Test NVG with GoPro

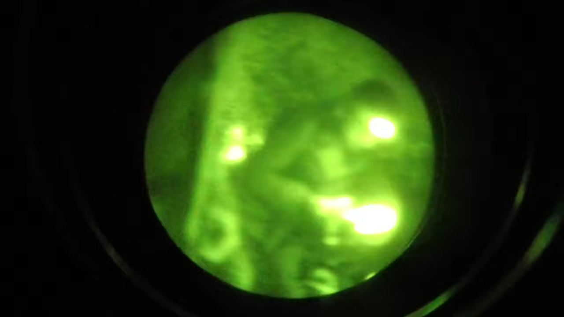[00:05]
Перфектно.
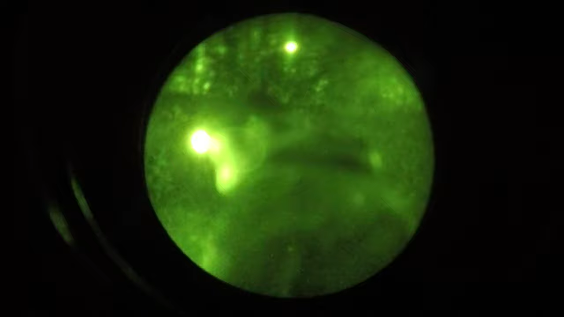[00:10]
Има преди че аз като го опам, а после в компетата ще го барънгае. Фокусът е там сега, видиш? Колко добре са виждате.
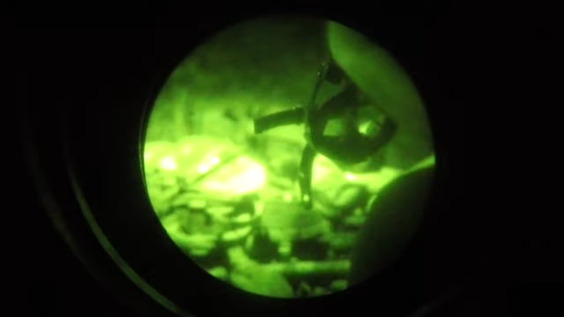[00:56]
Освен, ако не съм го забрал включен, и да му е паднал батерията.
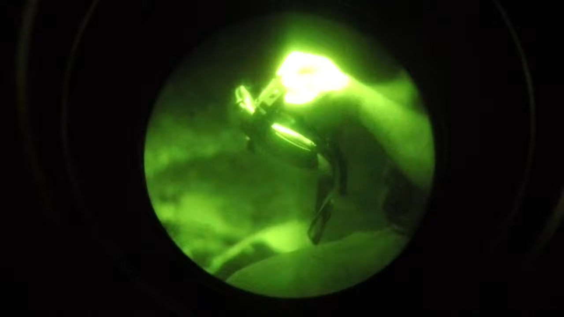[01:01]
Май, свети нещо. Това ще се види през мошо.
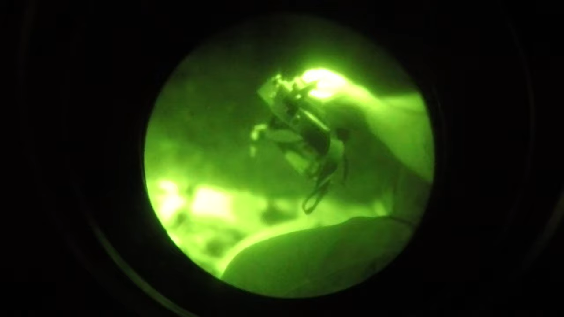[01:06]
Не, мисля, че е заминал батерията. Нищо не мърда.
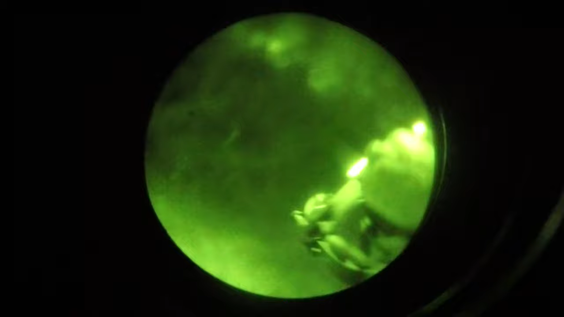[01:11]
Да. Ама то е ясно, че се виждал. Да, да.
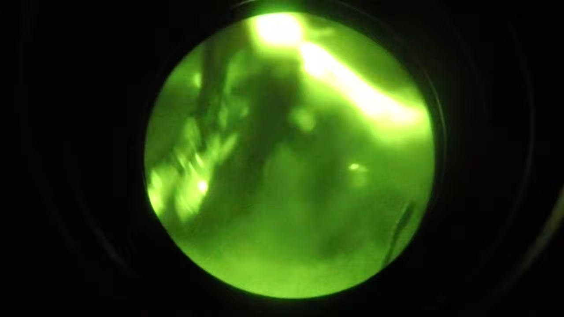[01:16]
Лазер излезе или това ще излезе? Не, сега. Така че няма да...
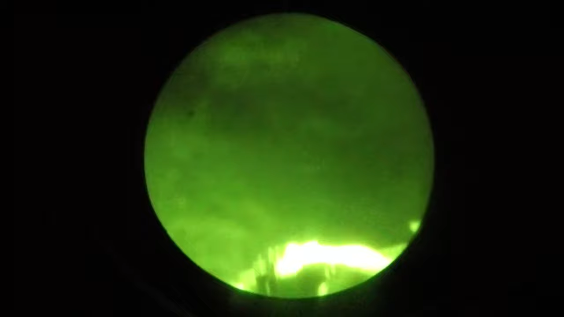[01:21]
Чакай сега. Инфраредпоинт. Ето сега. Чакай сега.
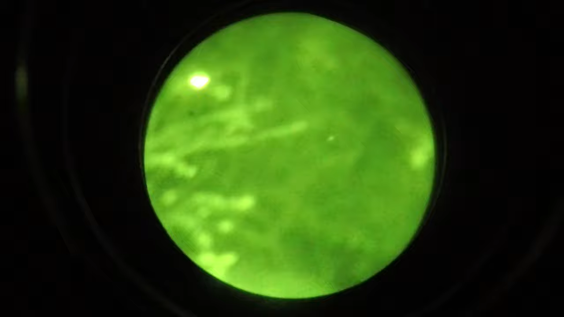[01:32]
Ето, да, всъщност... Е къде точката в земята е в момента.
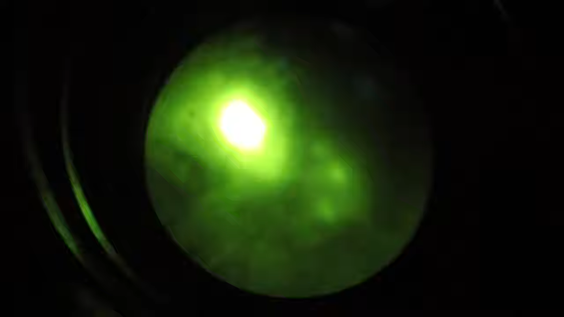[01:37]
Дигни напред. Идеално, ето.
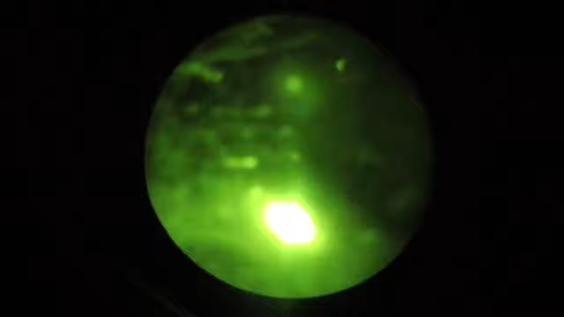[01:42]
Чакай сега. Дигни напължат.
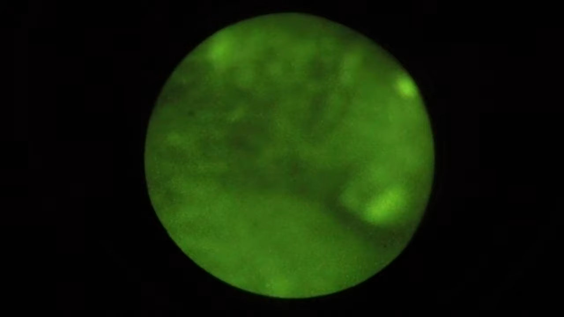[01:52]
Това е инфрачрвения фенер. Да. Това е инфрачрвения фенер. Да.
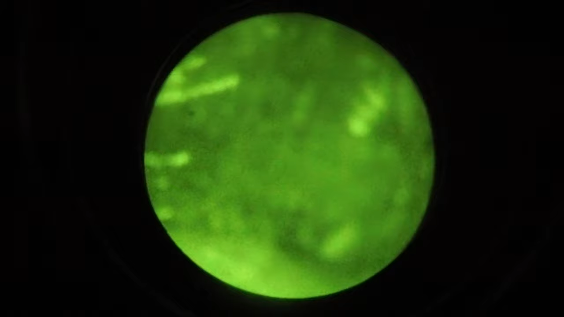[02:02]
Това е инфрачрвения фенер. Да. Да, напред. Чакай, да пусни.
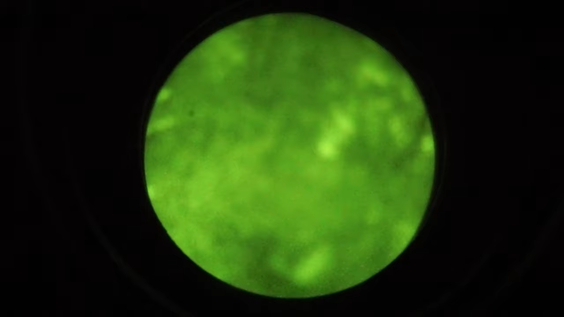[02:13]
Чакай само да оправя фокусът. Аре де? Задържа го и готово, то почва да мига. Ето. Буде. Чакай. Би ли огъсил само за малко това? Дай малко надолу обаче, защото според мен е. Идеална са.
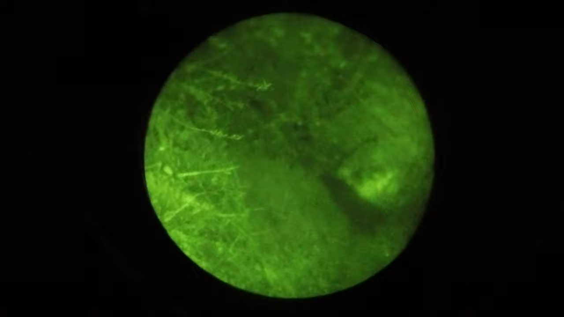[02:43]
Само да го бяхте напълни, да? Не, да бях сложил пълнител. Аааа, да го издържа това. Иде коста, дай. Ух. Това по-скоро отстрани някъде.
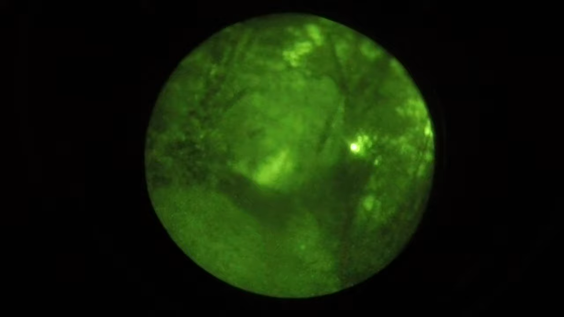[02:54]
Идя, чакай се. Дай.
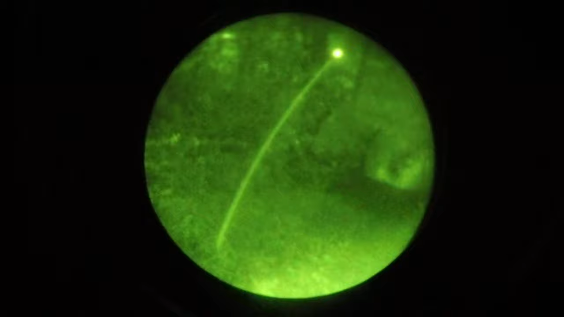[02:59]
Идеална са. Дай пак. Перфект. Идеална са. Значи затова съм 200% сигурен вече. И сега види на сухонасата. Чакай сега. От тук не го лови. Стреля надолу пътек. Това станам голям. Идеално съвижда. Перфектно. И я преснах някой дърво. Мако рикошете. Ето къв огралата.
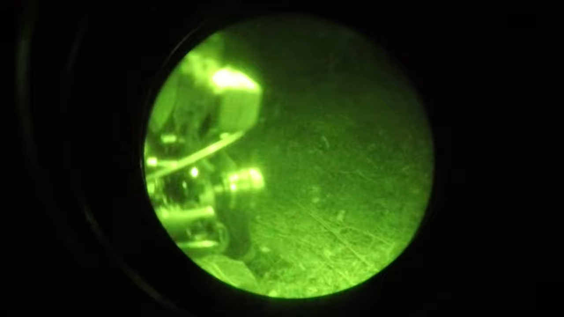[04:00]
На 4000 съм го напърчил на една. И няма никой. Е, има. Е, това е най-движен брат. Е, това е същото.
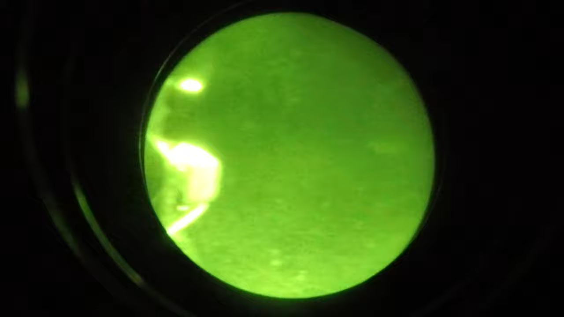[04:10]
Просто без това модул. Е, това дето го държа в ръката. Се струва към 4000 долар.
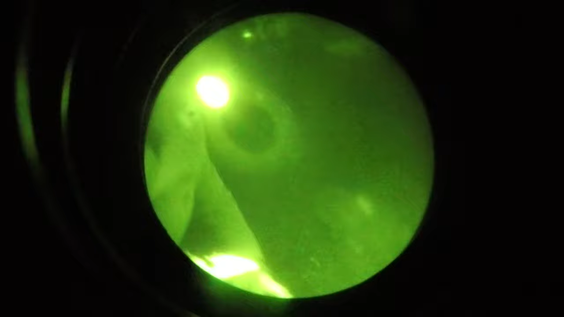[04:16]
Кони нагоре. 4000 е там.